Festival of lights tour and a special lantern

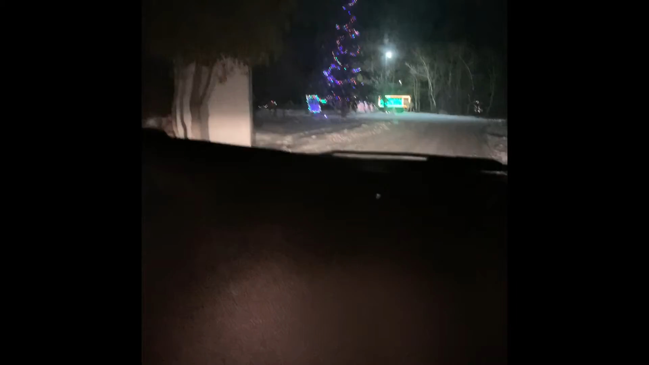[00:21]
Here we see the famous tall Christmas tree.
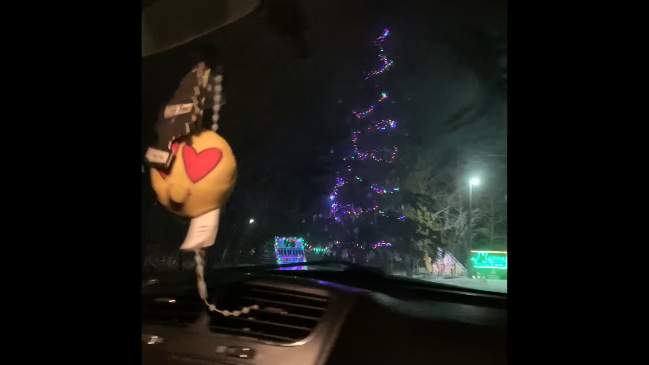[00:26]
Famous. And to its right, we see a Merry Christmas in all neon.
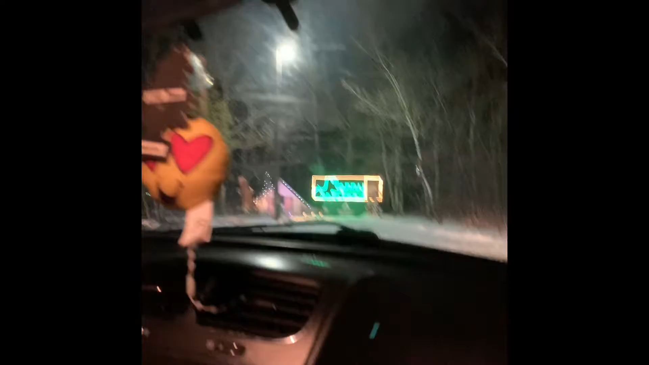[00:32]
As we turn, we go through an alleyway to see